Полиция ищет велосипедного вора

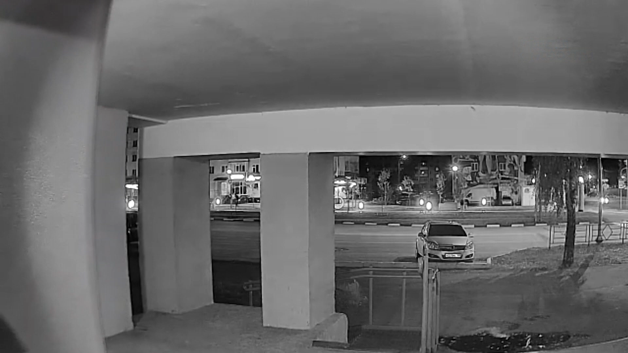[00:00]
Из подъезда номер 15 на проспекте Юбилейный мужчина вынес велосипед. Было это 4 октября. Момент кражи попал в объектив камеры дымофона.
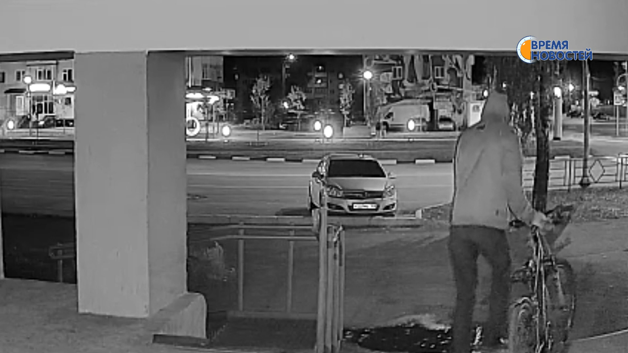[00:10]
Двухколесный транспорт марки «Форвард» стоял на первом этаже. Сотрудники полиции просят всех, кто узнал мужчину, позвонить правоохранителям по номеру 8 962 533 48 77 или связаться по указанному контакту в WhatsApp.